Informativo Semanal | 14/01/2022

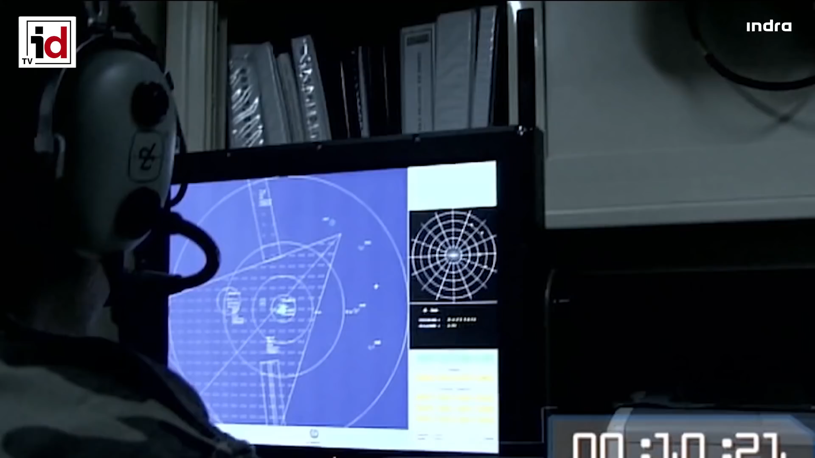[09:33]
Además, la ingente cantidad de datos recogidas por el sistema será procesada y clasificada, con el objetivo de entrenar al equipo e ir aumentando su precisión progresivamente.